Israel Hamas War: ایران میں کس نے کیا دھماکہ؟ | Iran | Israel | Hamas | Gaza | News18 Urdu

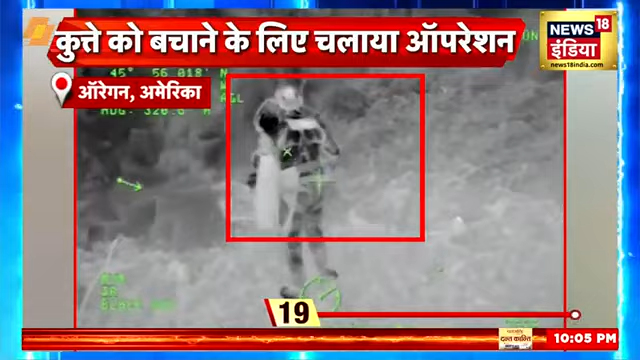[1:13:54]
और फिर वहां उतरने के बाद वो उस कुट्टे के पास गया और उसे एक तोकरी में बैठाया।
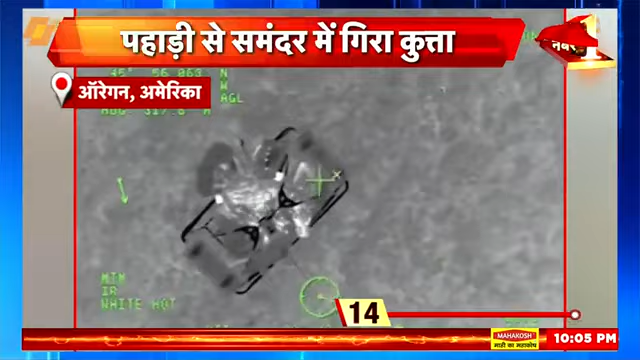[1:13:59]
इसके बाद हेलिकॉप्टर के जरीए उस बचाव कर्मी और उस कुट्टे को उपर की तरफ खींच लिया गया।